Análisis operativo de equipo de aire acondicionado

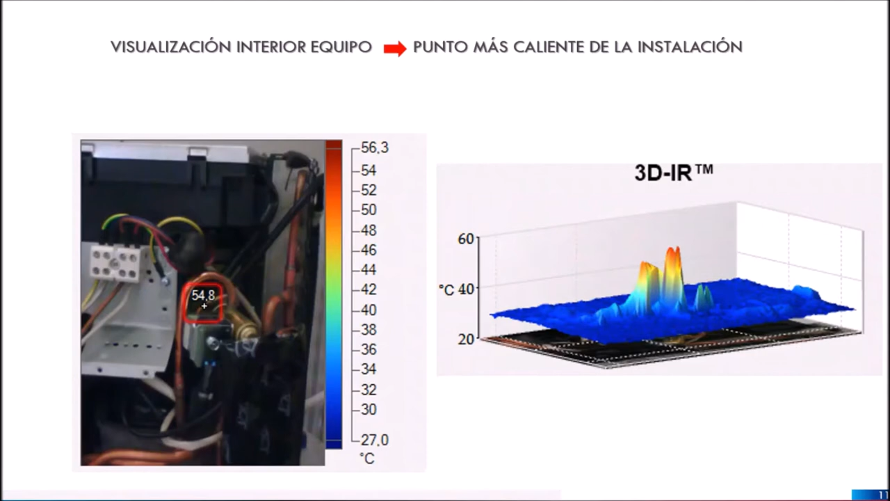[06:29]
On screen: scale top 56.3°C, scale bottom 27.0°C
tendría el punto más caliente a la salida del compresor, obviamente,
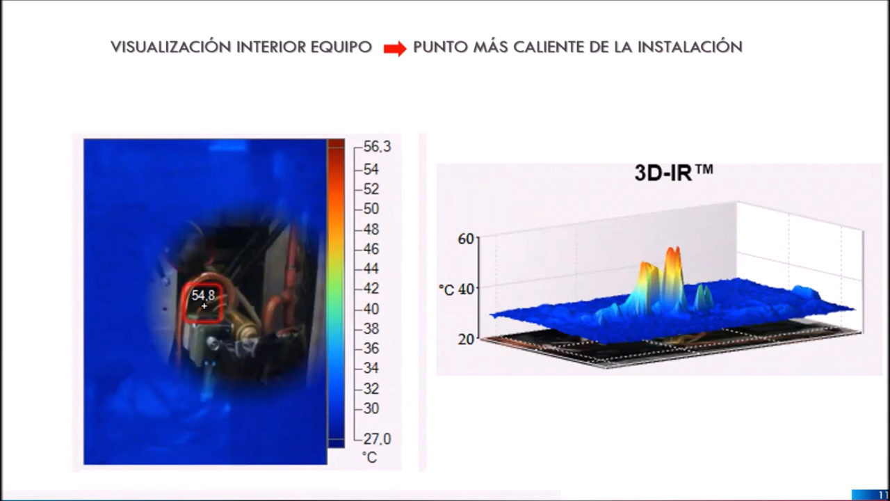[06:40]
On screen: scale top 56.3°C, scale bottom 27.0°C
y el punto más frío sería la tubilla de cobre que iría a la unidad interior e intercambiaría el calor de la habitación con el frío que lleva el gas refrigerante.
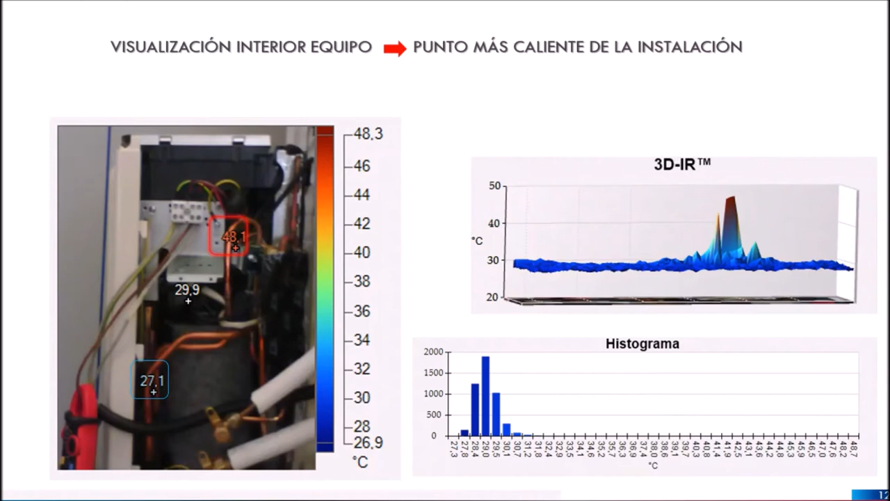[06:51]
On screen: scale top 48.3°C, scale bottom 26.9°C
Y así conseguiríamos enfriar la habitación,